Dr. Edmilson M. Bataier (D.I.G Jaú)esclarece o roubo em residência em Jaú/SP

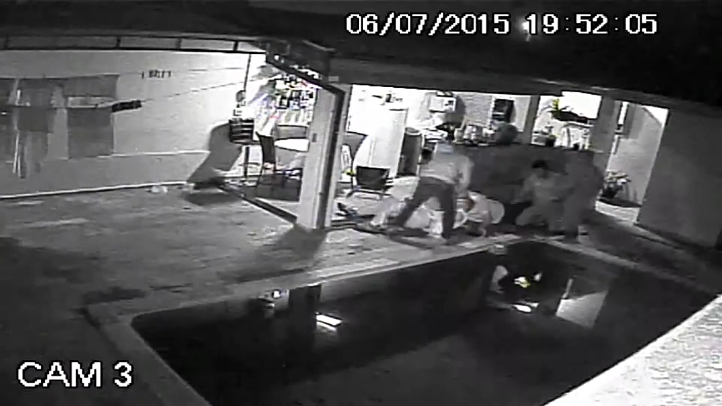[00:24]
e ante a gravidade desse fato, imediatamente nós representamos junto à vara da infância e juventude para que eles saíssem de circulações e fossem custodiados. E realmente a justiça atendeu essa necessidade e na data de ontem saíram esses mandados e agora eles já não estão mais em circulação, foram presos. Um deles já faz a maioridade agora, vai fazer 18 anos, mas eles podem ficar custodiados até 21 anos de idade, voltando a dizer que é um caso de extrema gravidade.
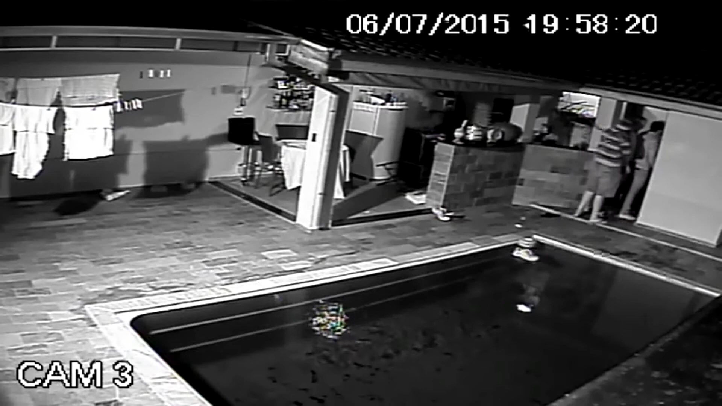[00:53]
Por pouco ali que não aconteceu o pior, você vê que chegaram a apontar a arma na cabeça das pessoas como se tiveram acesso nas imagens. Eles já têm envolvimento com entorpecentes, já têm envolvimento com furtos, uma série de problemas aí. A gente costuma dizer que para se chegar num 5-7, que é o roubo, existe um tipo de escola, entre aspas, né? Então dificilmente o marginal começa praticando roubo. Ele começa com droga, depois vai fazer um furto, e acaba indo para o roubo
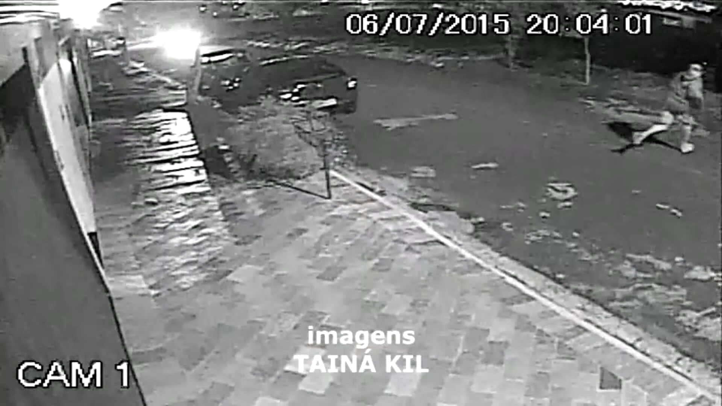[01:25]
e infelizmente em alguns casos chega até o latrocínio, que é pior.